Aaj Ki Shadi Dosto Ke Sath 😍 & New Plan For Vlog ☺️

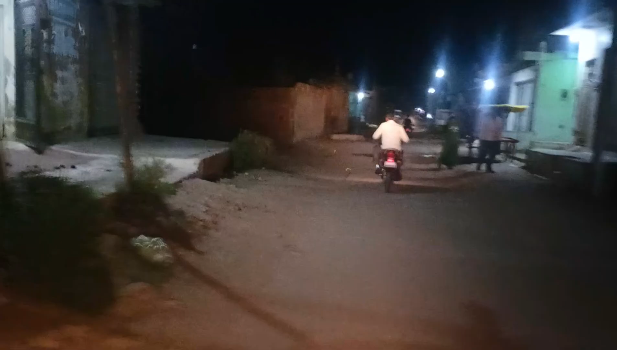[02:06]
आगे आगे पापा जा रहे हैं, वेट कर रहे थे कि कहाँ रह गया, तो मैं तो रह गया था क्योंकि बंद हो गई थी गाड़ी।